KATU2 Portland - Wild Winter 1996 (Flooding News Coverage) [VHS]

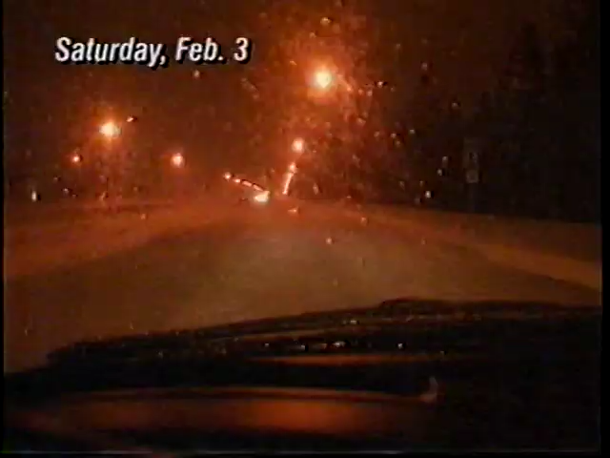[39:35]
As winds picked up, snow swirled over the top of the roads, making it for icy driving and tough to see.